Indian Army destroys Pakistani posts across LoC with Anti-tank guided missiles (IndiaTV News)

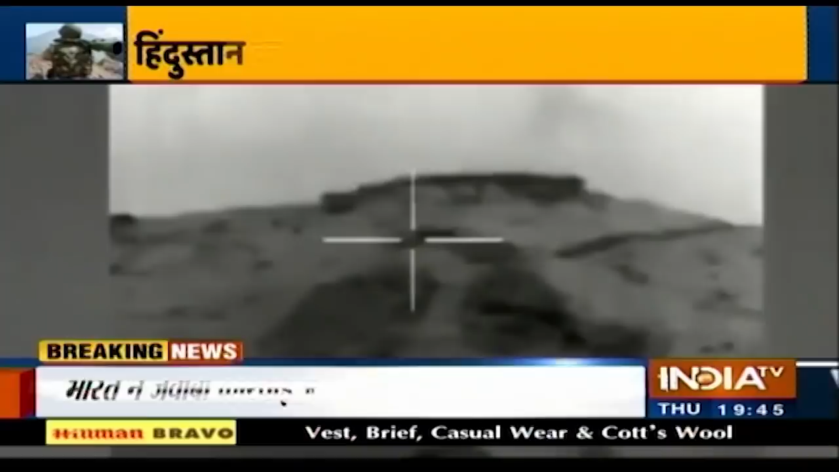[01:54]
پنگر یہ مکان نہیں ہے بلکہ پاکستان کی فارورڈ لوکیشنس ہے جہاں سے وہ لگاتار گسپیٹی ہے اور ساتھ میں پاکستانی بیٹ ایکشن کرنے کی کوشش کر رہے تھے یہ
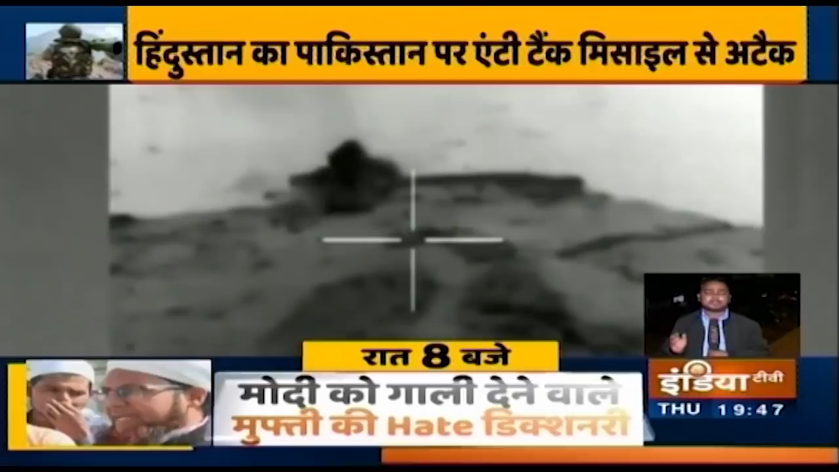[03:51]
سینا نے کوئی ریسپانس کرتے ہوئے ان ایریا کو ٹارگٹ کیا ایک بار پھر سے بتا دے کسی بھی سیویل ایریا کو بھارتی سینا نے ٹارگٹ نہیں کیا کیونکہ جو گھسپیٹ کی کوشش